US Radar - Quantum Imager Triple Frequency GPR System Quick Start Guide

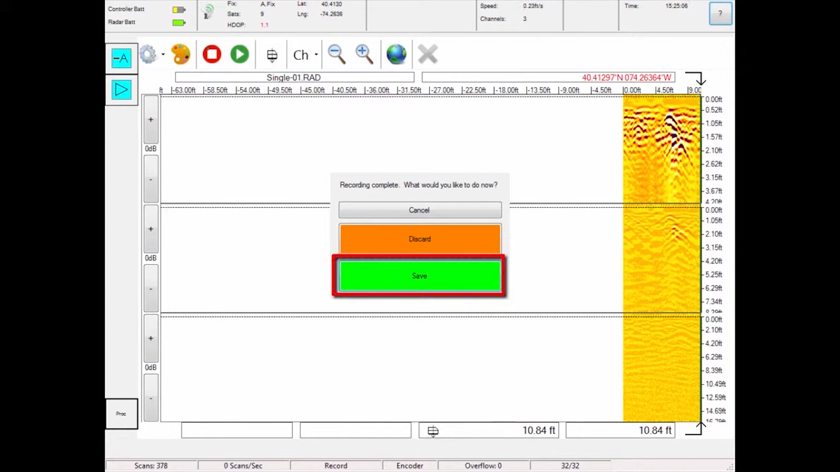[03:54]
Use the flat gain settings to change the contrast of the data.
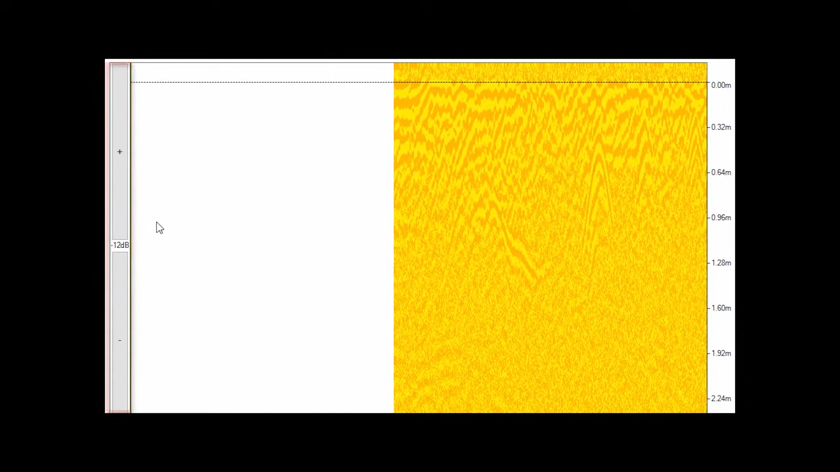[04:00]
Here is an image with low flat gain, and therefore low contrast. Here is an image with ideal flat gain.
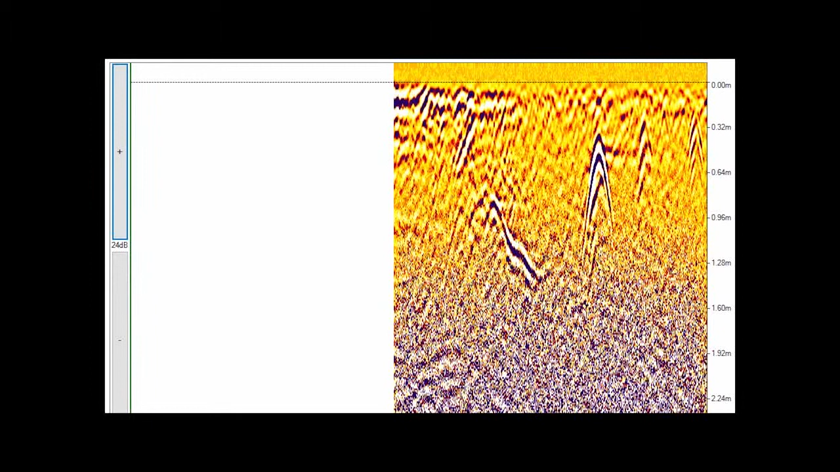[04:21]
Here is an image with too much flat gain. When you are finished, touch the X button to exit the radar file.